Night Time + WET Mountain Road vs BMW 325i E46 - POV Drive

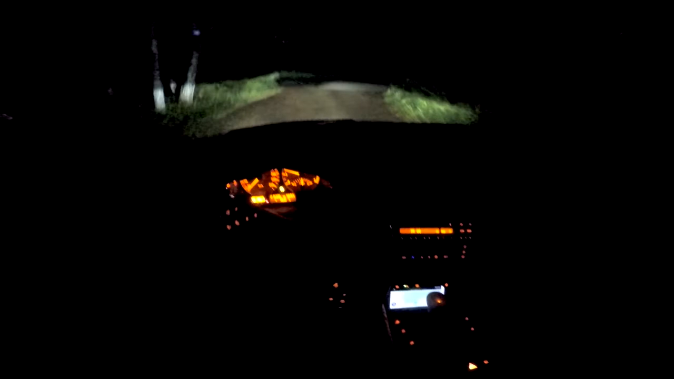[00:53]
camera position i hope you can i know it's good i know the last one wasn't the best right let's see what's good the car was coming as you can see i don't know if you can see i don't know how well the gopro is going to handle the night driving i'm gonna drive my beat by zion uh uh headlights be should be uh good i've got the window slightly open for more um for more exhaust there's a lot of fucking fog now isn't there holy
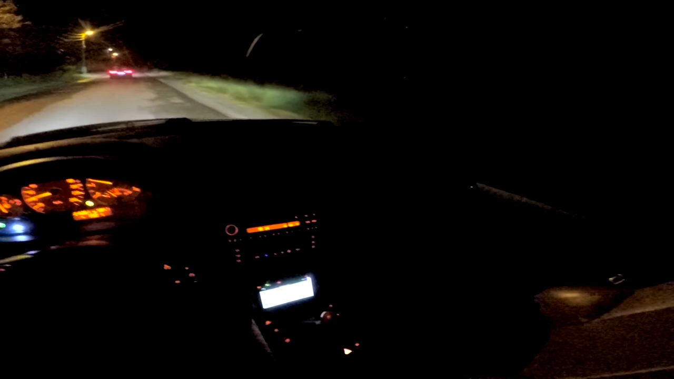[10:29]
like by the laws. Are those cops, are those like 5.0? No, that's not 5.0, that's good. Right, okay, so can we get, where's the exit of this fucking corner? Alright, sure, sure, a bit. Alright, yeah, yeah, but like if you're sensible it's not a problem.